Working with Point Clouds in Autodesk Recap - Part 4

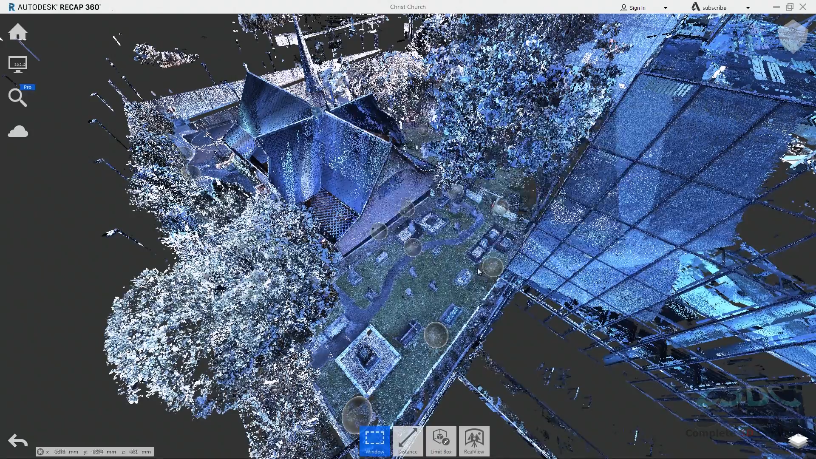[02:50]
In the case of this particular job we need to remodel a small bench seat that was on the side veranda when we did the scan job. We then need to populate the main hall with replicas of that bench seat. I also have to model and place some headstones in the adjoining graveyard that were under the church at the time of scanning.
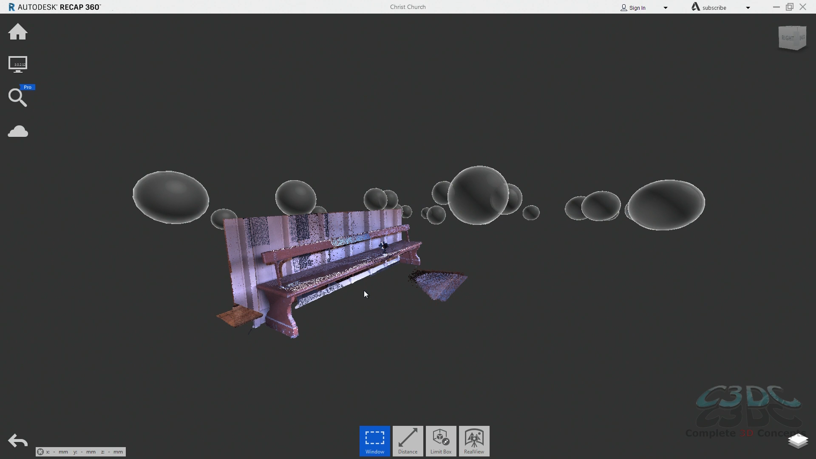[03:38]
I will align the origin and axis to the item that I'm going to remodel to make my life as easy as possible in Inventor. We will talk more about this when we look at working with the point cloud in Inventor in a future tutorial. To make this process easier we will create a limit box around the seat first. To change the origin we go to display settings then points then update origin. Click a point on the seat and press the tab to align the z-axis.
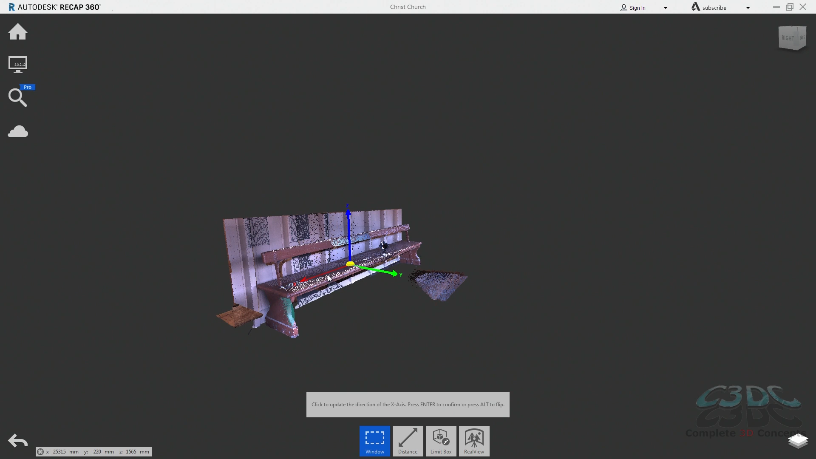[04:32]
Hit enter again to continue. We then click a flat surface and make the x-axis perpendicular to that surface. In most industrial cases you would be aligning your origin to a grid so you would pick the face of a column that is on your grid and work to that. Something to keep in mind though is that these scanners get everything in super fine detail. So if the column you are aligning to is slightly twisted or bent when you do the axis alignment it could put your point cloud on a slight angle that is almost impossible to see. When you go and model something in 50 meters away or more from your origin point that will mean that that item can be out by quite a long way in relation to the origin.
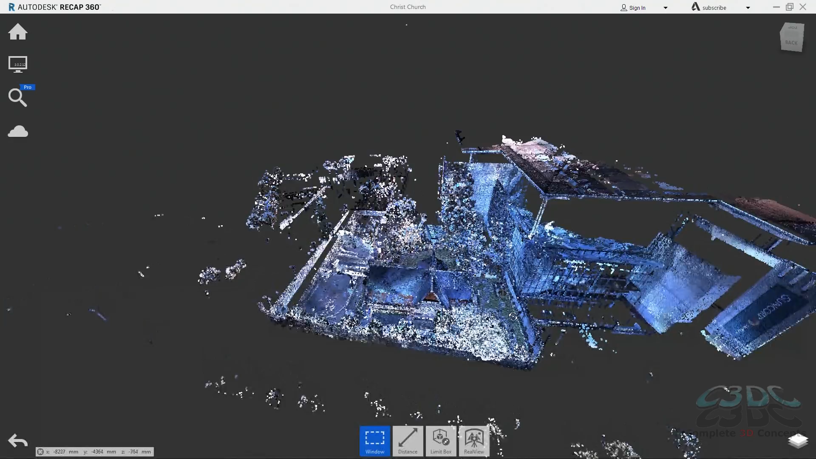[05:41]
The first step in preparing the point cloud is to always break it down into some separate regions to make it easier to work with in Inventor and AutoCAD. These regions can be seen in the point cloud navigator in both programs and make working with large data sets much easier if done well. Typically I put all the excess data that I won't be using for modeling on a separate region so everything outside of the church and the graveyard can go. Best practices dictate that you don't delete this data
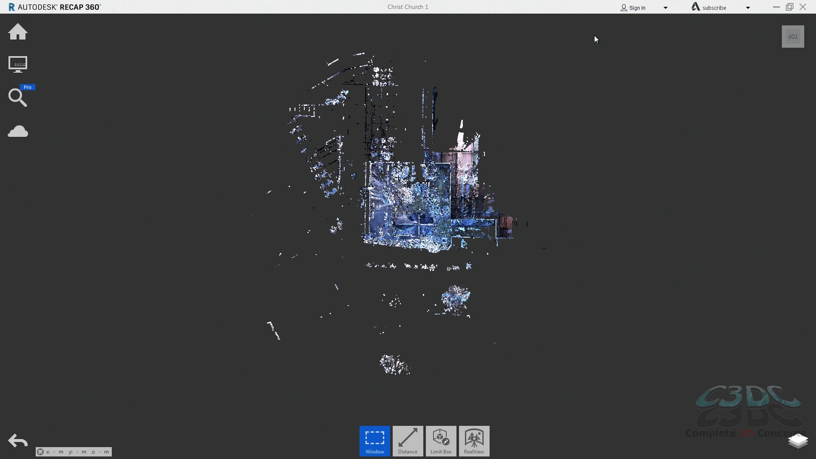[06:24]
on the off chance that something in the scope of work changes and you do need it to recall it quickly. It also means it's available in other programs where I may want to use it. The easiest way to do this is to look in plan view and window select the points.
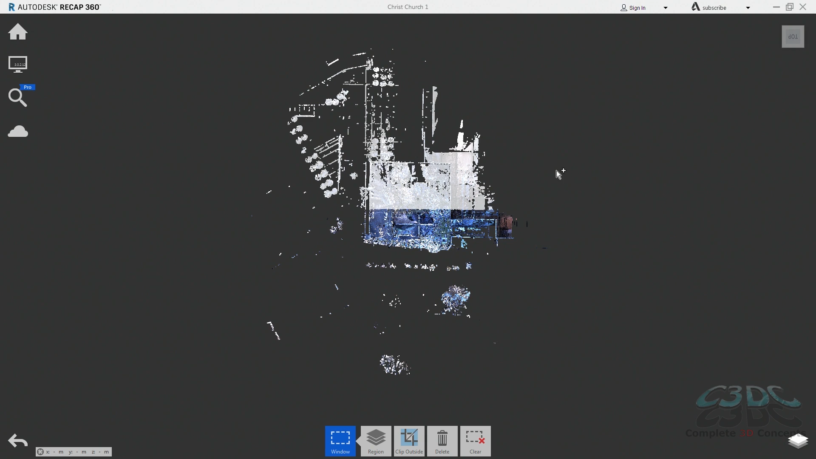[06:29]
So one window to get all of this then hold shift, window select to get this, another shift and window to get the last bits.
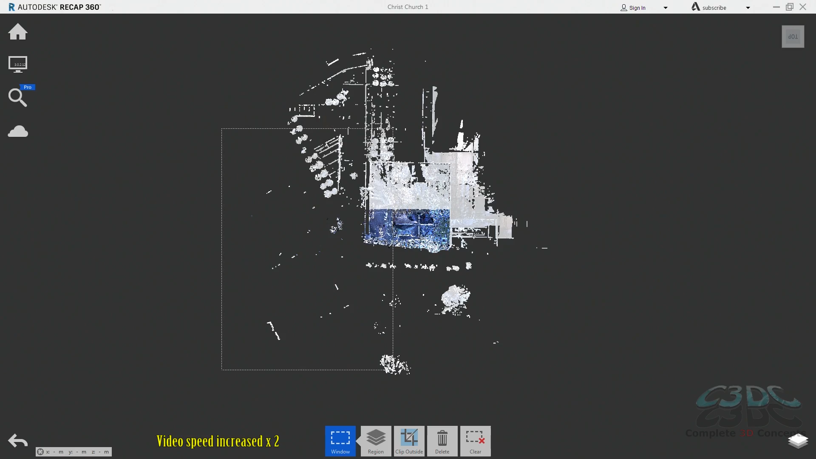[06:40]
I give the region a meaningful name like excess so I
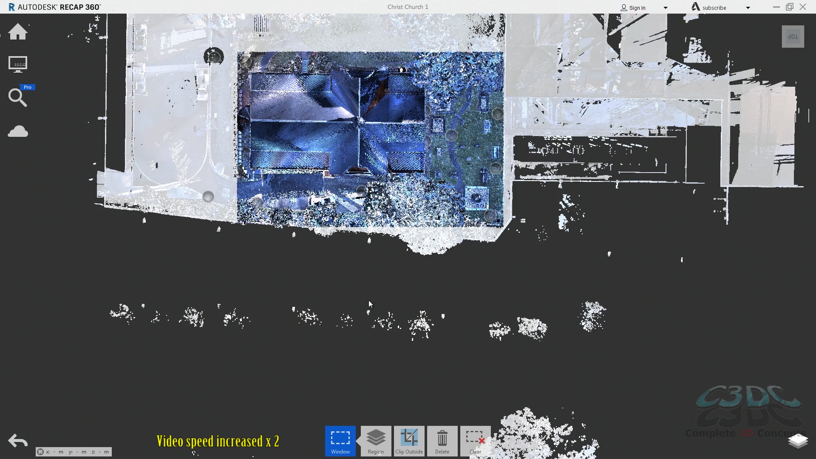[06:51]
know what's on that region and turn it off so I don't accidentally select these points again when doing other regions.
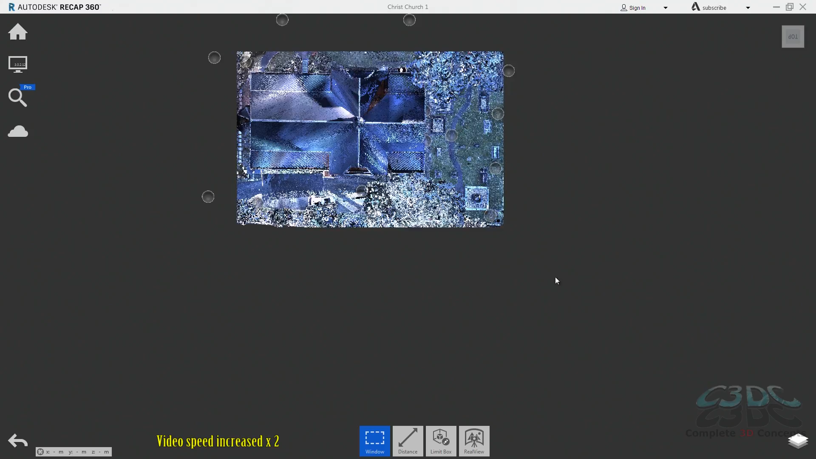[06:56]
I'll also do a quick rotate to get rid of these trees and stuff.
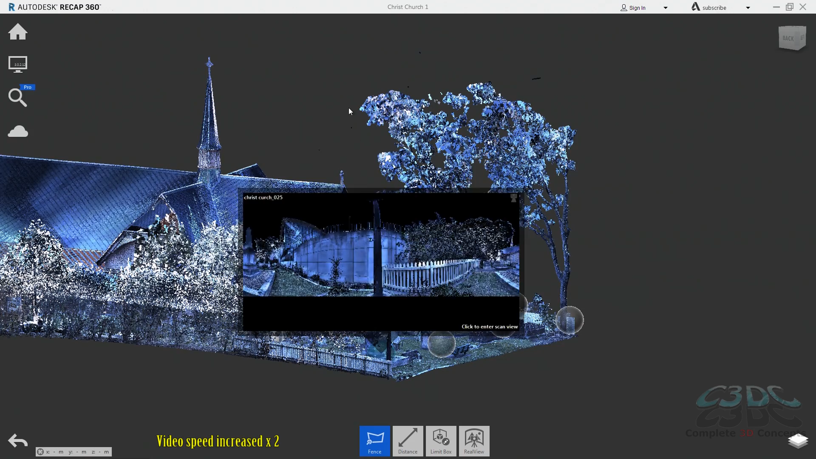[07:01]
I don't need to see all of that while modeling. The more I can hide the faster Inventor will work for me later.
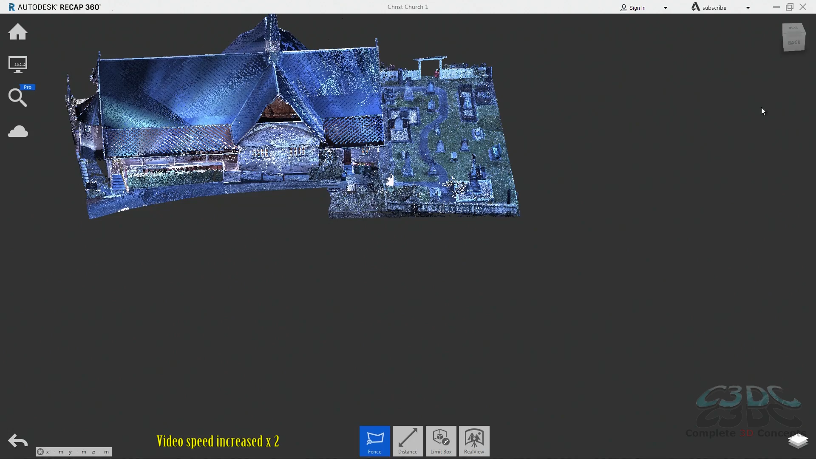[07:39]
What I'm left with now is the church and the graveyard.
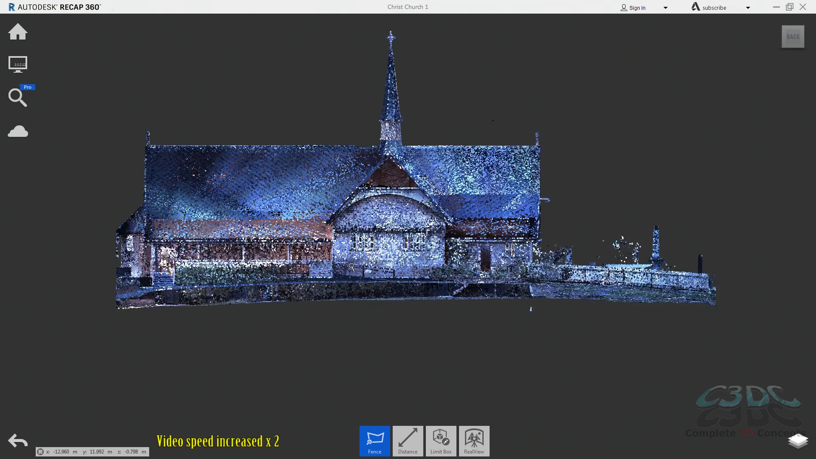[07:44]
I don't need to see both at once so I'll put the graveyard on its own region and then turn it off as well.
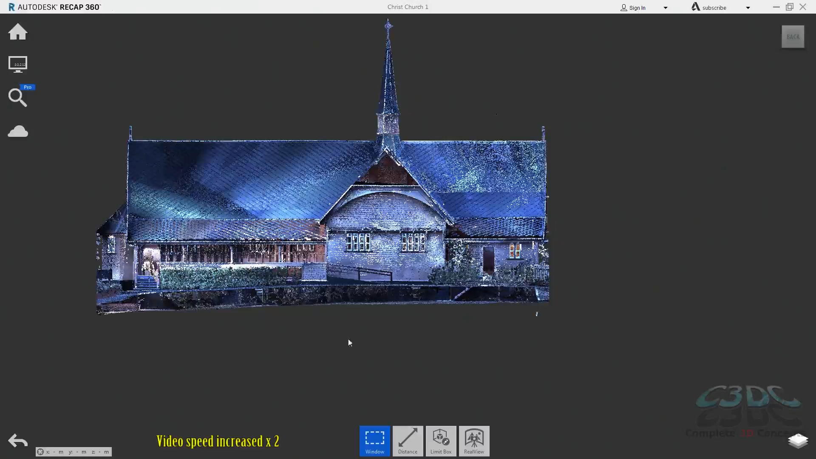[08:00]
I need to remodel one of these bench seats so I'll quickly isolate and put it on its own region.
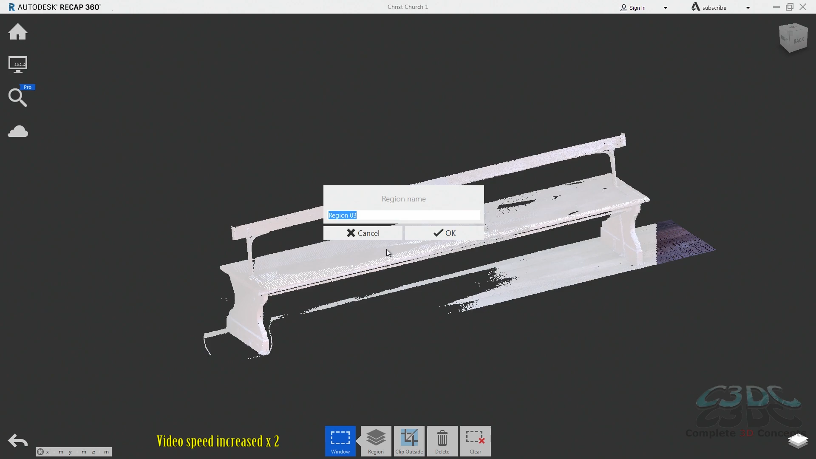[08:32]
Again give the region a meaningful name, don't overthink it and turn it off. While I have this isolated I will just save the view state and that way I can come back to it if I need to.
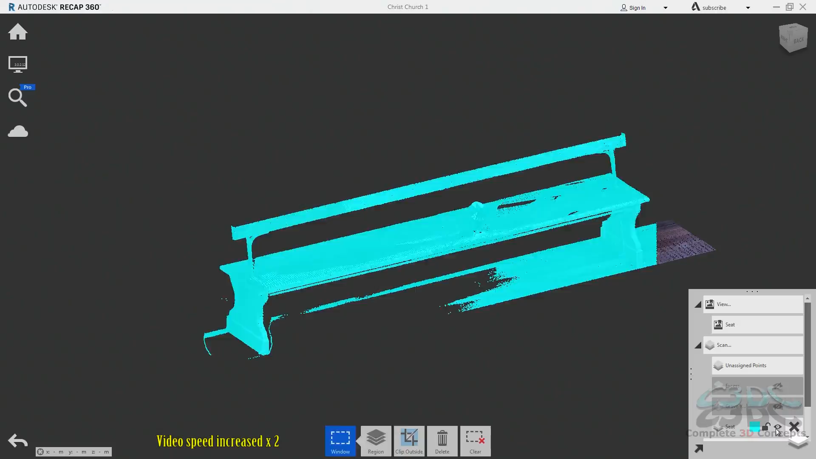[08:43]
Now we reset our limit box to show the rest of the church. What I'll do here is quickly put all of the church on one region then isolate the main
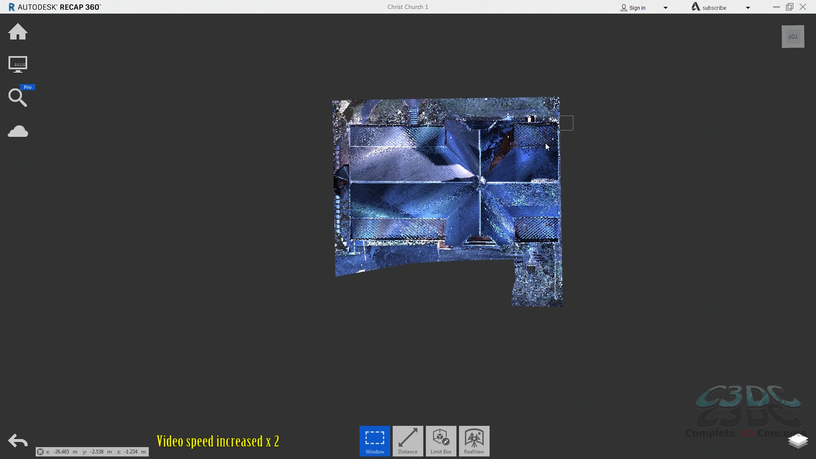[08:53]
hall and put the bit I need to work with on its own region.
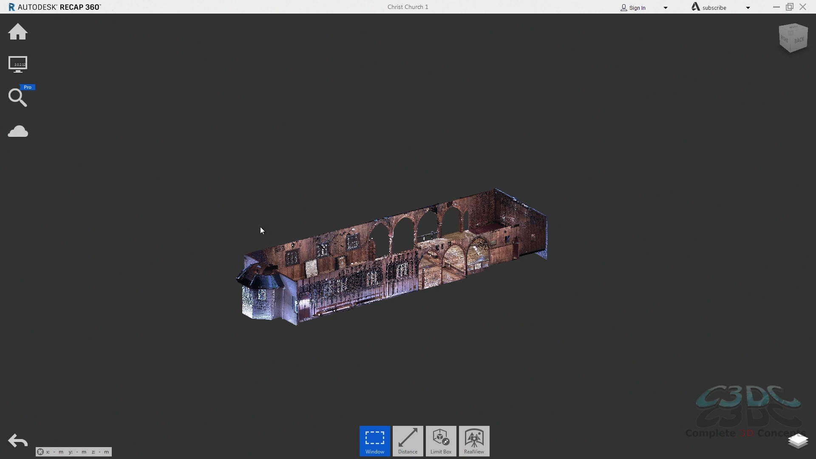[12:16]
we can just turn the regions on one at a time and then go to Home, Export, change the export type to Unify to RCS, give the file a meaningful name.